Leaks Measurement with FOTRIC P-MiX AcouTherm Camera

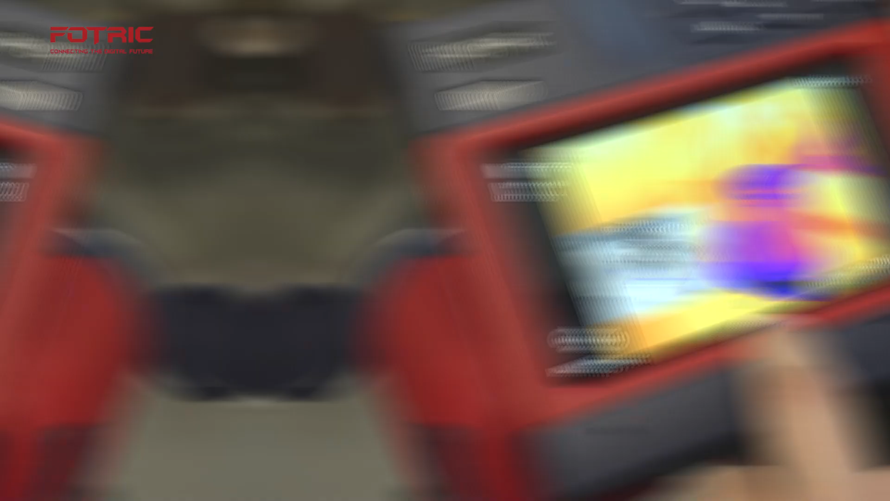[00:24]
First we're going to open the settings look for the acoustic device set and look for leak evolution parameters.
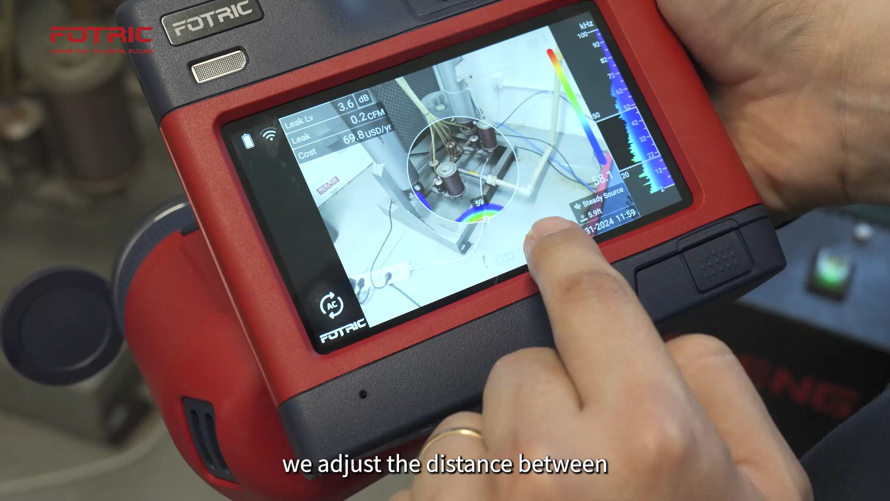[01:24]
It is very important that when we're doing the estimation of the leak we adjust the distance between the camera and the component of the leak.
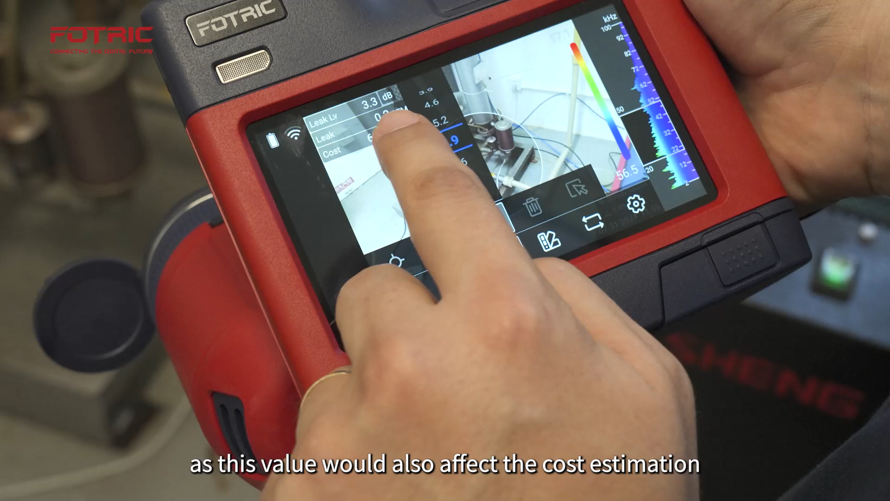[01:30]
As this value would also affect the cost estimation.
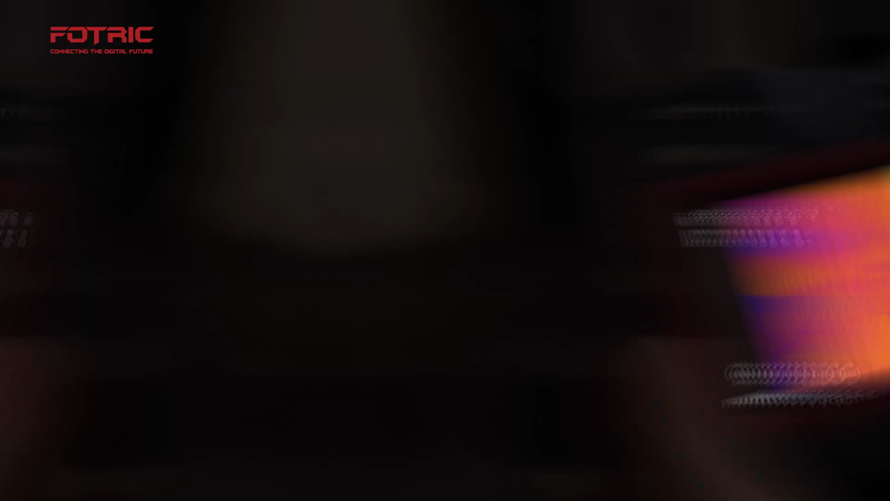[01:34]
Start by scanning using multiple source mode.
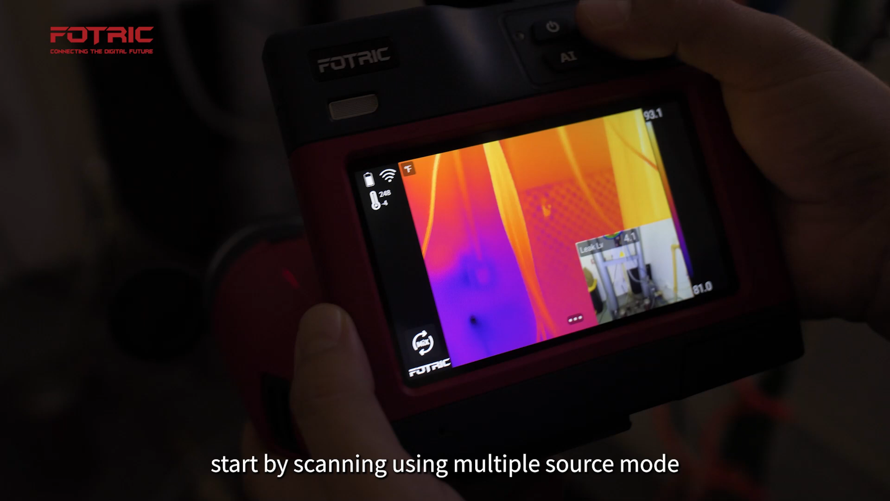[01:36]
When a potential compressed air leak spot is discovered,
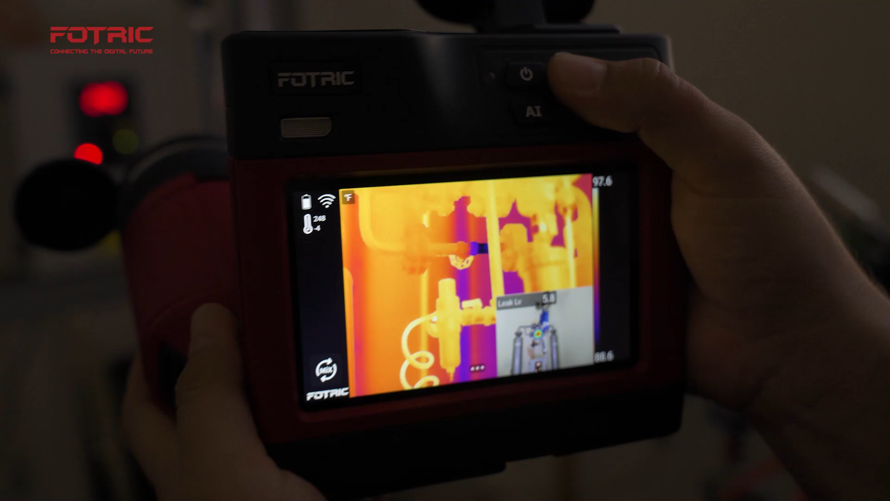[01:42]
move the camera around to rule out reflection from another source.